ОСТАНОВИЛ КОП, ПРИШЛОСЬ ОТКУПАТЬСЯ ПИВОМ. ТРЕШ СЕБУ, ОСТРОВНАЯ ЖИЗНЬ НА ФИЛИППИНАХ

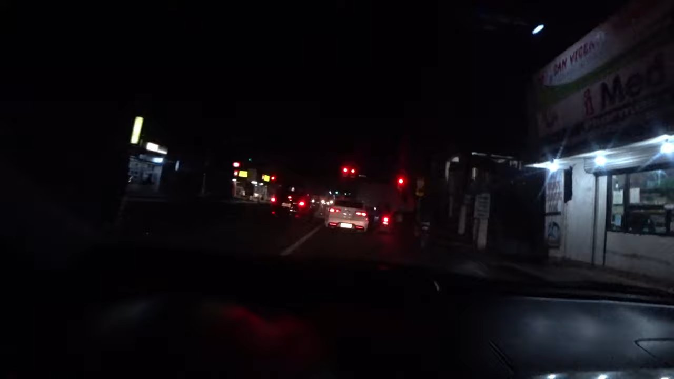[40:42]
Здесь еще особенность Филиппин в том, что по бокам постоянно возникают люди, какие-то машины. Без фар велосипедисты вылазят, машины без фар, мотоциклисты без фар, люди просто ходят.